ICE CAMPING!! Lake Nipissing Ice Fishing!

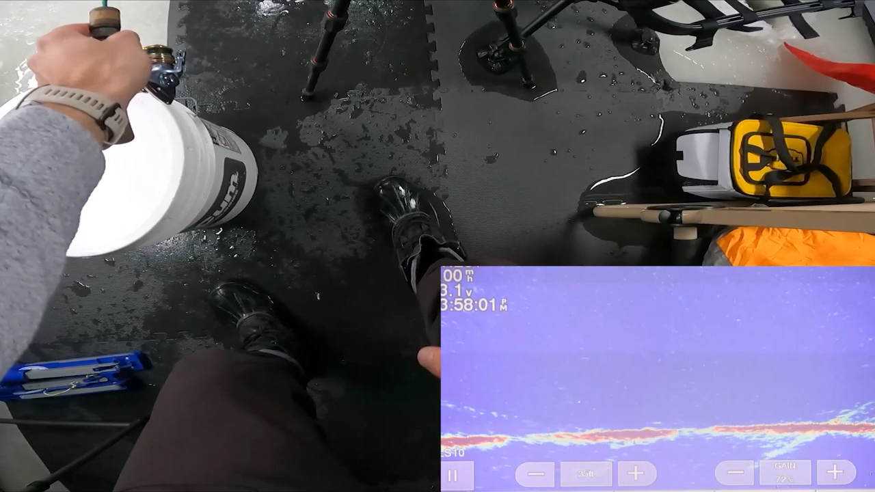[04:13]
oh there's a fish right on it little guy oh dude there's a lot of fish coming through he's right on it.
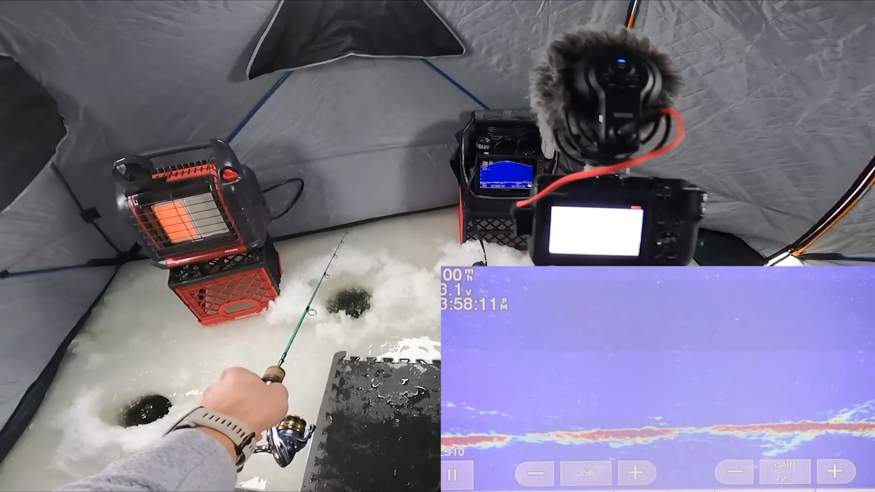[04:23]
He's coming up. There we go fish on.
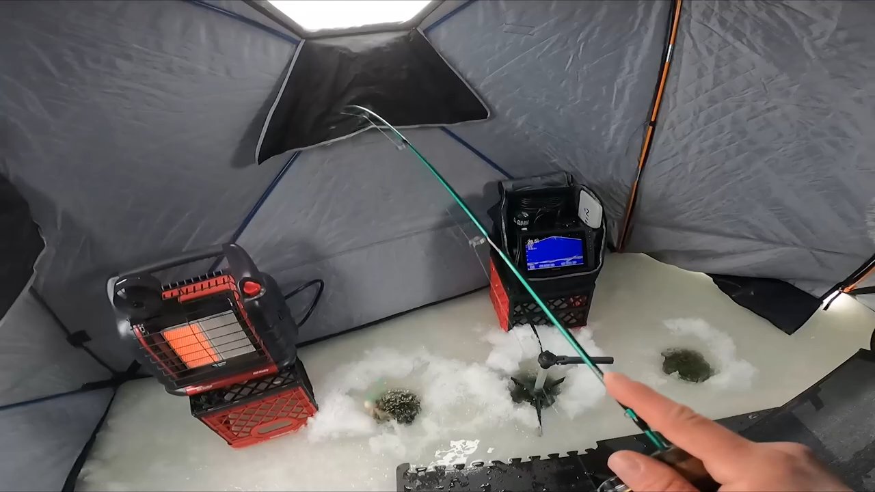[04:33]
First nipissing fish.
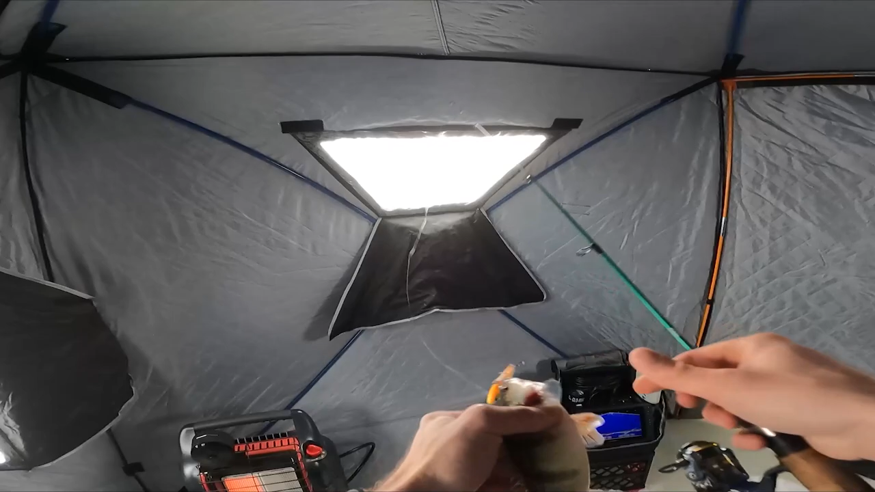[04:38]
Nice little perch. What'd that mark look like? Sheesh. Tiny. Yeah. Tiny mark. Tiny fish.
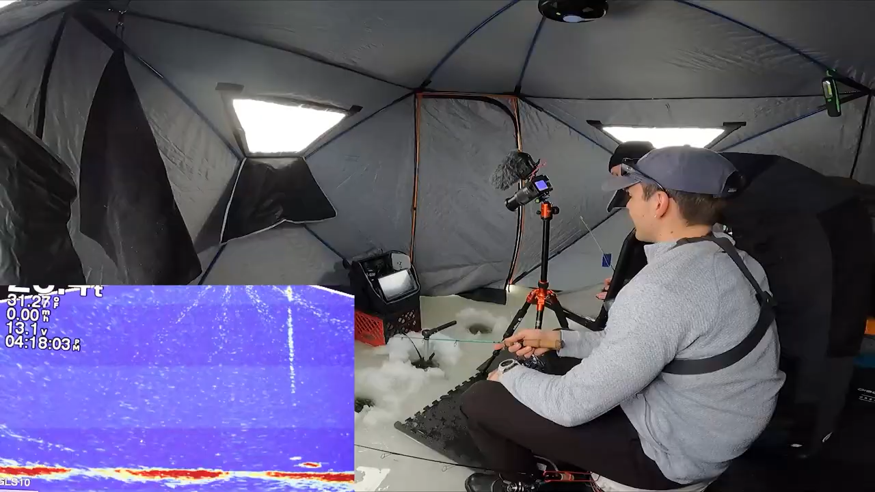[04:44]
I think that's a walleye man. Really? Yeah I would know apparently there's like this specific area there's lots of like smaller size walleye. That was a decent mark. That is a decent mark yeah. Oh there's another one coming in from the right too. Yep yep yep. Hey dude there's fish around. We'll just figure out what they want. Good thing we got two full days to figure out what they want. That's a perch.